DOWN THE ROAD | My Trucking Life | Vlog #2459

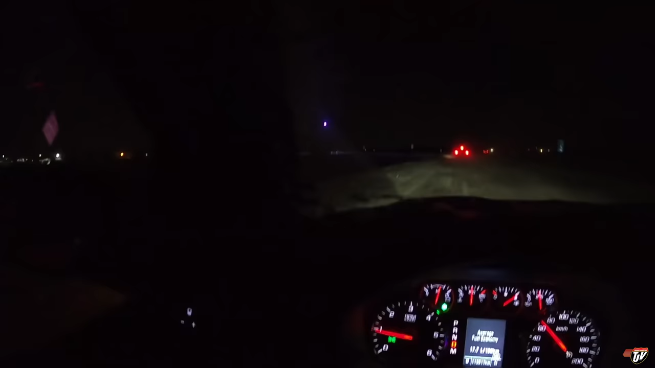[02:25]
Street light is still purple. We're all waiting to see how long it's gonna be before they replace these purple ones.
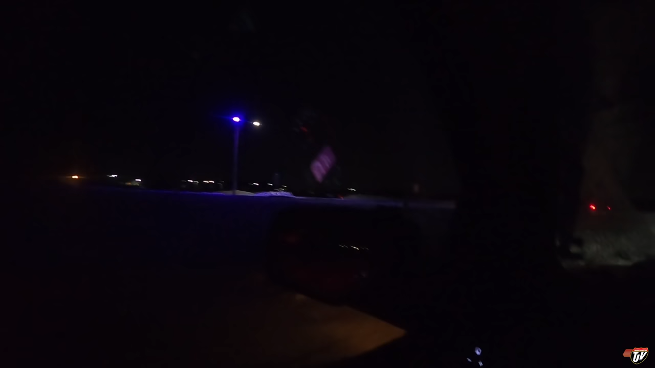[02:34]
They've got factory defects or something. I don't know. The white LED turns purple on a lot of them.
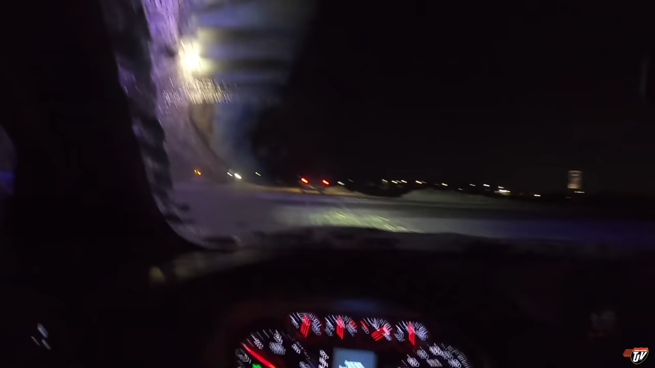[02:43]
This one's been like all winter already.